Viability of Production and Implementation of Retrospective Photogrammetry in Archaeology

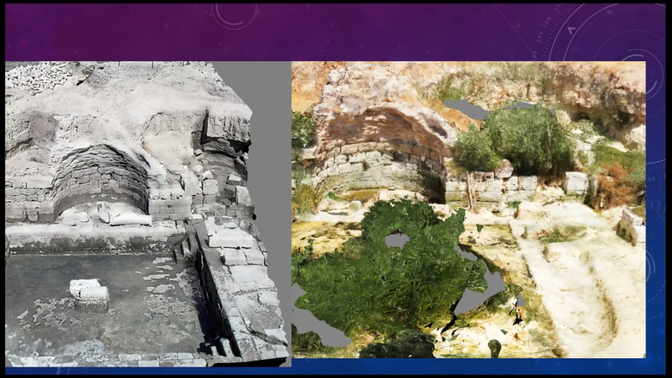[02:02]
So I started running the photos through Photoscan, and that was just a quick modern model. On the left, that's not a photograph, that's the first model that I produced using archival photos. And I rotated it and looked at my screen and realized I was looking at a photograph in 1972 that had never been taken, and got quite jazzed up about that.
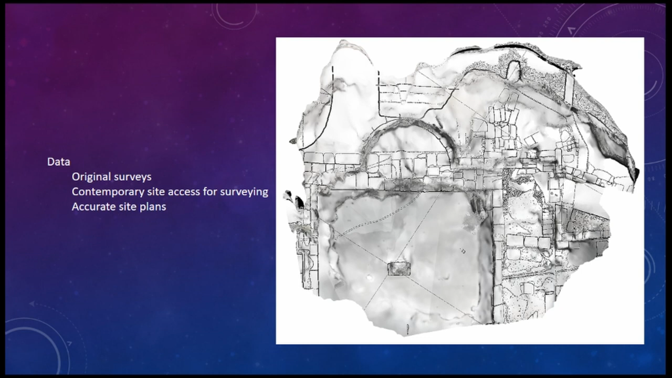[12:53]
but you can check the accuracy of your model by keeping the site plan in initially when you do your texture and see how much it matches up with what kind of three-dimensional features you've got showing. And then there's error reduction.